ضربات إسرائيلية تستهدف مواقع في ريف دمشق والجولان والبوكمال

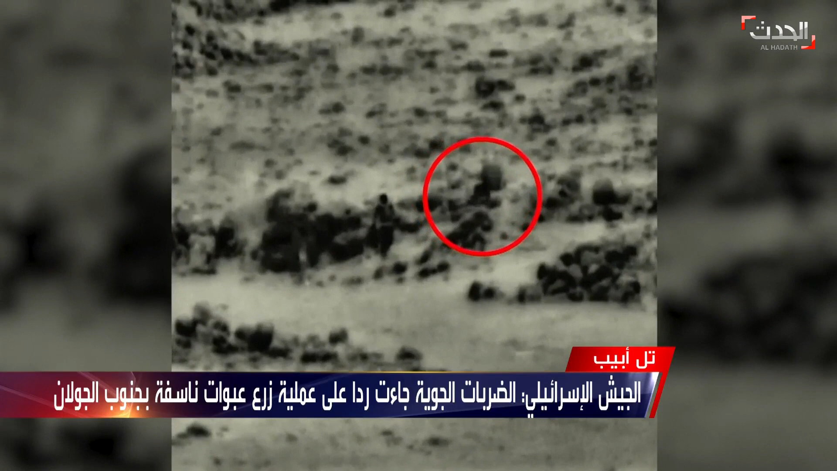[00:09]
مسلحين قالت إنهم حاولوا زرع عبوة ناسفة في جنوب هضبة
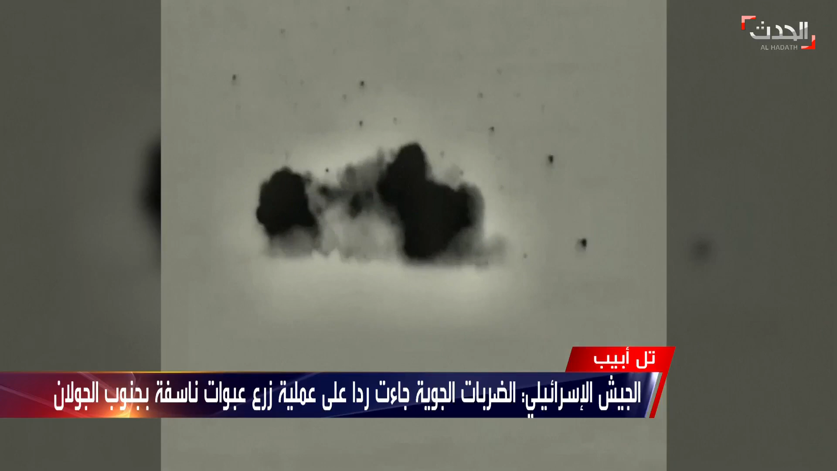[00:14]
الجولان حتى استباح طيرانها مرة أخرى سماء دمشق ومناطق سورية أخرى بضربات جوية نفذتها طائرات حربية